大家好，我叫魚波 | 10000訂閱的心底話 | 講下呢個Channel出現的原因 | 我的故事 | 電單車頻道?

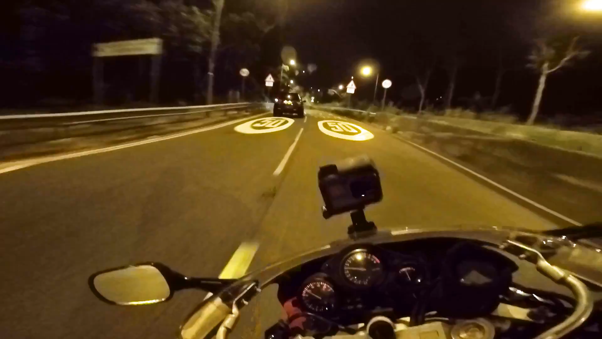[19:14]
前面呢个人踩住线咁揸车，好危险啊！嚟紧一万订阅之后，唔知道会发生咩事。继续努力，继续保留住我嘅初心，同大家分享我嘅生活，分享我嘅事情。cut 埋单白，夜晚真系夜晚。好，感谢各位支持，好啊！发到 OK 啦。